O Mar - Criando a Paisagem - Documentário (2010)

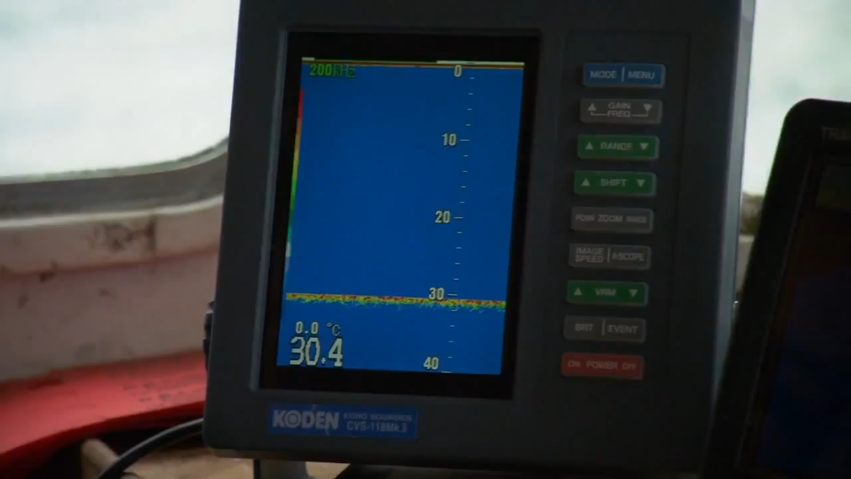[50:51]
This is showing you a picture of the seabed. So you've got the depth going down there and, as you can see, the seabed.